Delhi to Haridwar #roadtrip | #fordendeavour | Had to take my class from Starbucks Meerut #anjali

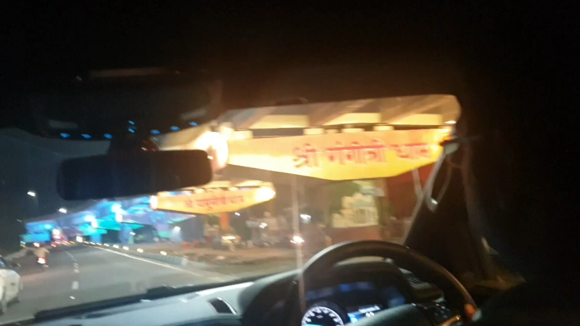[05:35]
सो येस, देन वी स्टार्टेड फ्रॉम देयर एंड ये हम पहुँचने वाले हैं हरिद्वार.
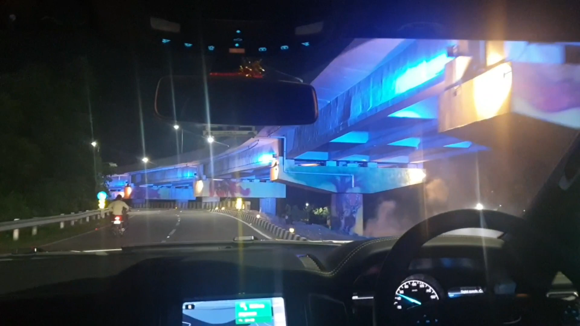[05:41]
सो हरिद्वार का रास्ता बहुत ही सुंदर है एंड आप ये देख रहे हो पूरे फ्लाईओवर के ऊपर कितना अच्छी लाइटनिंग की हुई है और कितने अच्छे ग्राफिटी हुई हुई है. सो इट वॉज लवली. सो नेक्स्ट व्लॉग में मैं आपको दिखाऊंगी कि हमारा हरिद्वार का स्टे कैसा रहा.